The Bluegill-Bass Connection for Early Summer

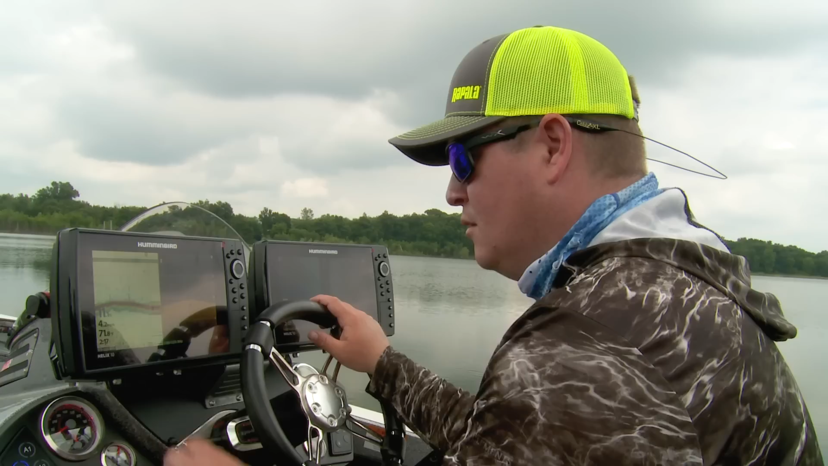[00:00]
There we go. That's the beginnings of what I'm looking for are big wads of bluegills. There's some scattered there. I'm looking for a big wad of them.
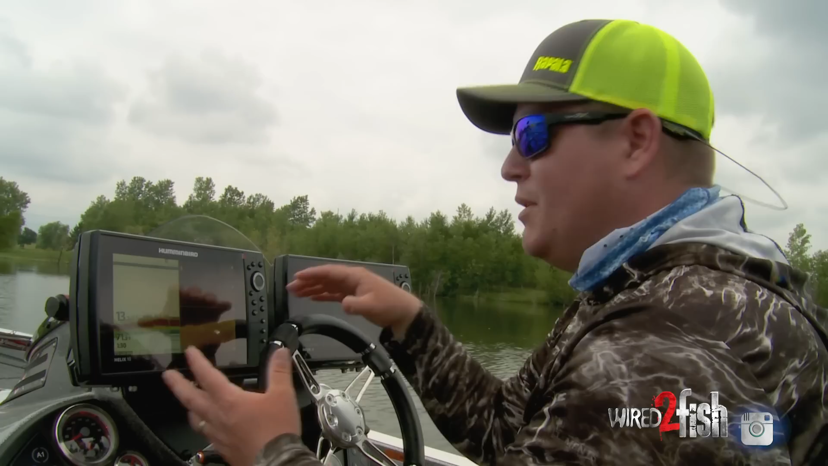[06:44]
One really cool thing with these electronics is they all talk to each other so they're networked in with a hub and when I do see all that bait or I see a piece of structure, really anything I want to take notice of, all I have to do is mark a waypoint on it.
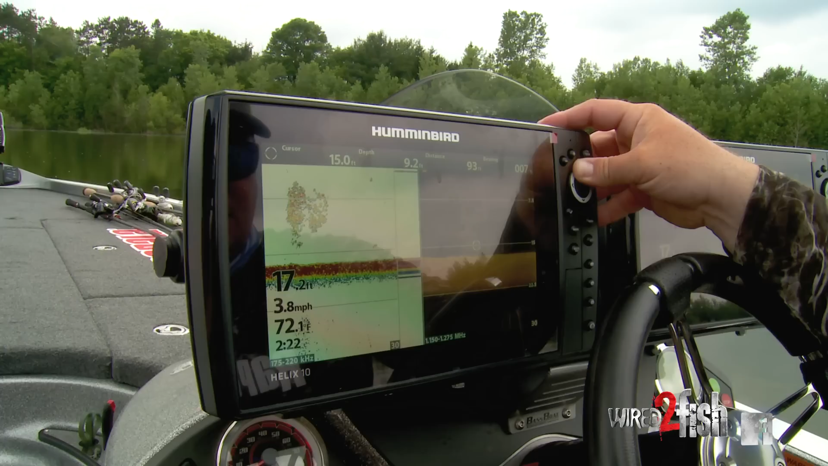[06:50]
On screen: speed 3.8 mph
So right there, mark. I've got my waypoint that's going to pop up in the front and I can circle around it, stay off it and fish very efficiently.
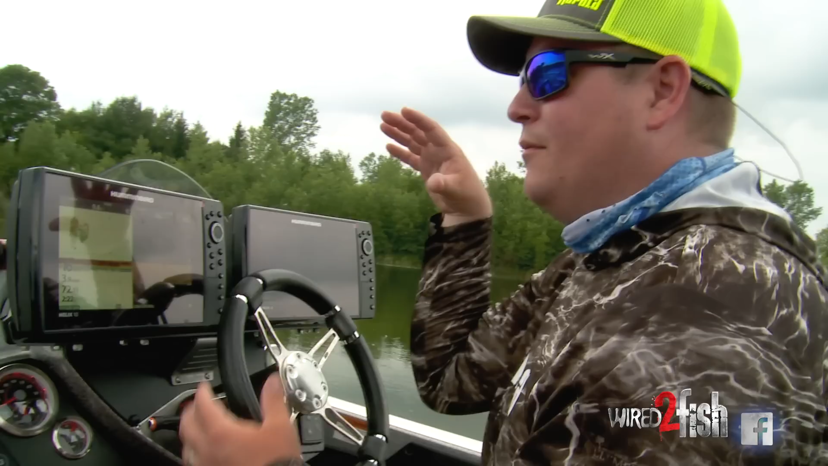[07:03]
I know that my bait is around that waypoint which is where those bluegills are.
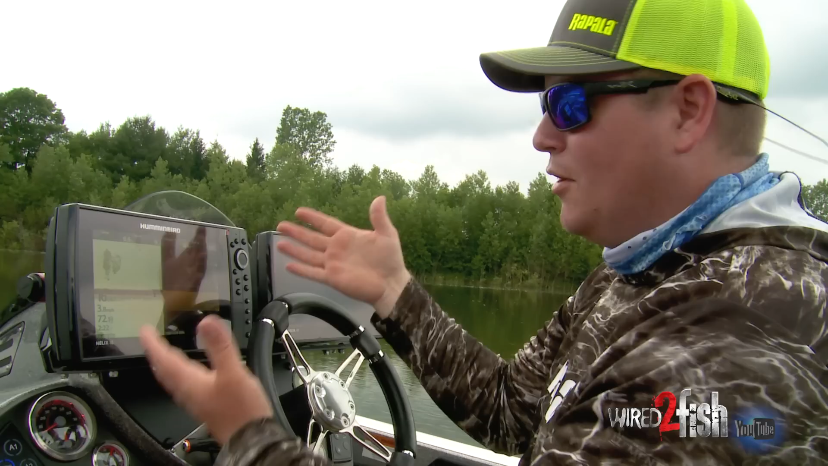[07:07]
Granted they're bluegills, they've got tails, they're going to swim around but for the time being they're right there
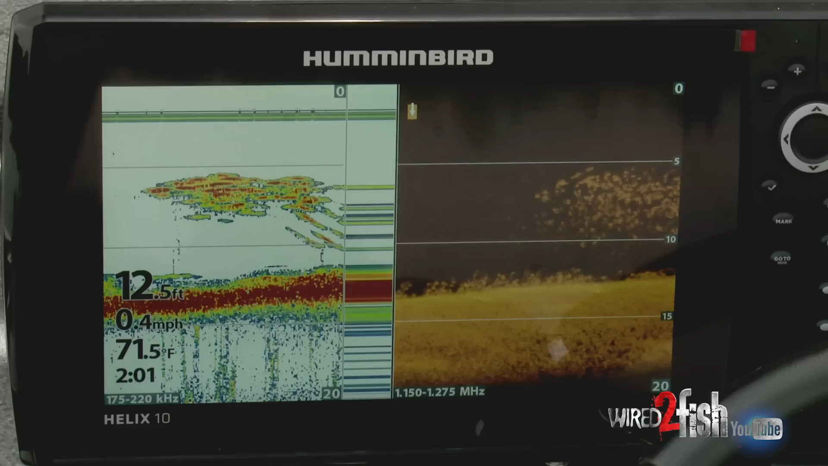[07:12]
On screen: depth 12.5 ft, water 71.5°F, speed 0.4 mph
and as they move I'll stay on them with my electronics.
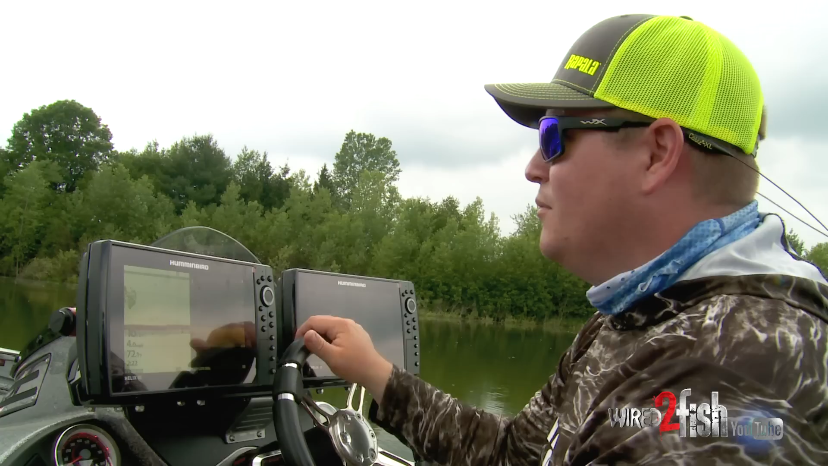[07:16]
Suspended bait fish with 2D. I always like the 360. The 360 is almost like cheating when it comes to following and suspending bait fish. Bluegill, shad, you name it.
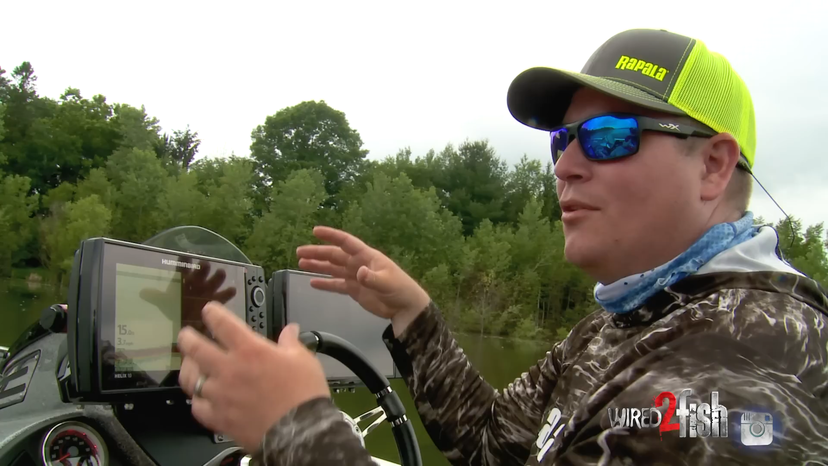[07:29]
They stick out like a sore thumb and you can see which direction they're going and you can really stay oriented and stay on the fish.